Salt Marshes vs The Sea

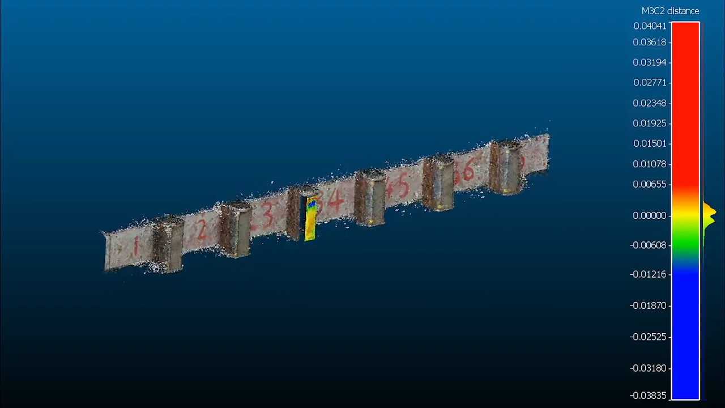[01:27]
And we use digital imaging techniques to map areas of the soil that eroded and washed away and other areas that swelled under the water.
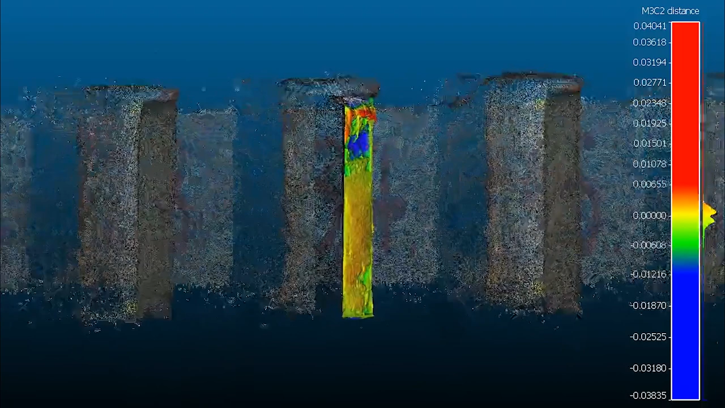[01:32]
We also studied the composition of the soil,
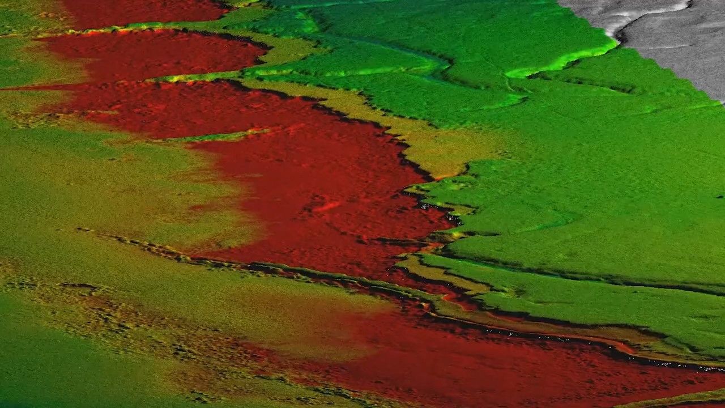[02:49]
The images we can get from the drone are great for measuring erosion but we can also use them to map different plant species and infer their effect on sediment stability.